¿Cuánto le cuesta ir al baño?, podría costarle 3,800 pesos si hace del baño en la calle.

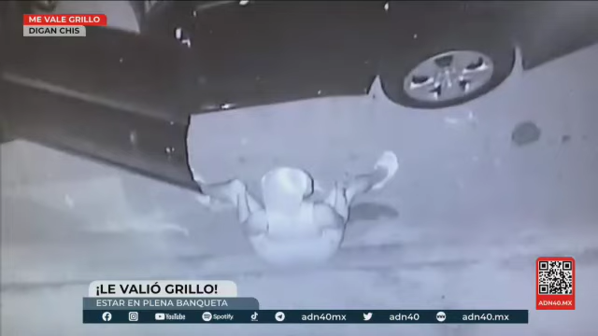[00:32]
Ay, sí está bien fría la banqueta, pero más vale perder un amigo que perder una tripa, así que rapidito que aquí nada pasa.
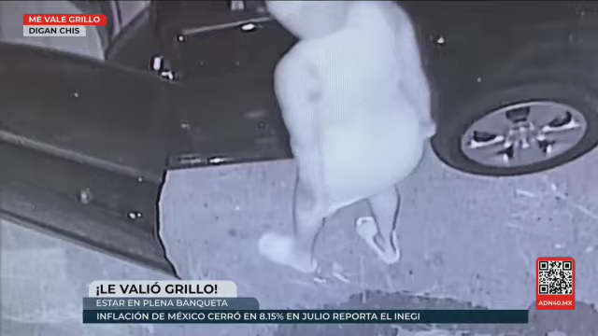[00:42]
Benditos sean los consejos, menos mal que los sigues al pie de la letra.